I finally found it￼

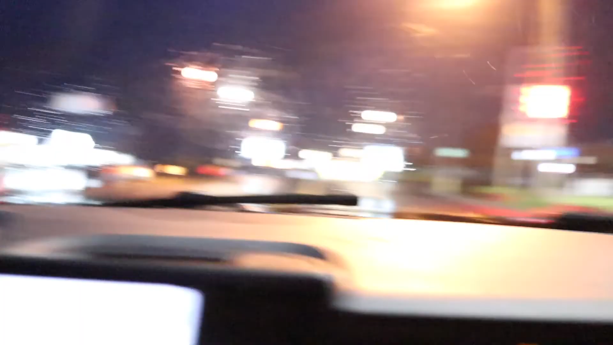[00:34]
Like, the one right here is open right now, you see? That one's open right now and everything. So, you know, we might be able to stop on by. You know, it's, what time is it? It's 5:13 right now.